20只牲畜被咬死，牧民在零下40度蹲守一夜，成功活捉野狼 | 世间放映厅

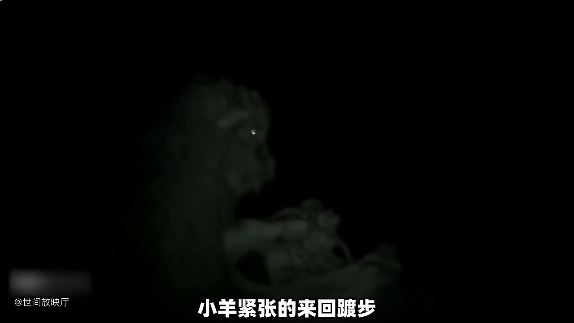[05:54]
羊紧张的来回躲步突然一双可怕的眼睛紧紧的盯着他狡猾的野狼并没有立即对他下手而是寻找机会伺机耳朵之
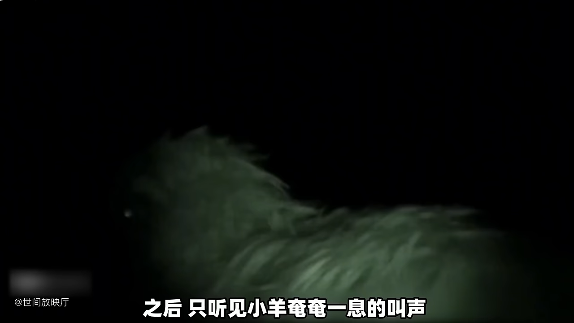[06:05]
后只听见小羊奄奄一息的叫声
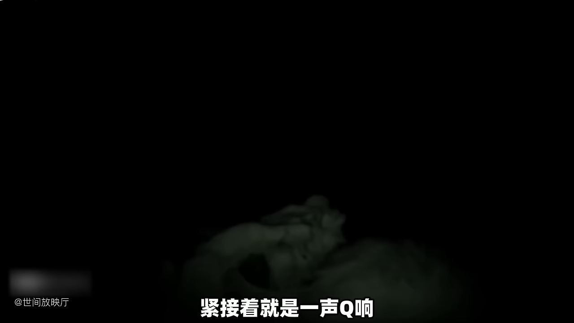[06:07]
紧接着就这一声枪响结果不尽如人意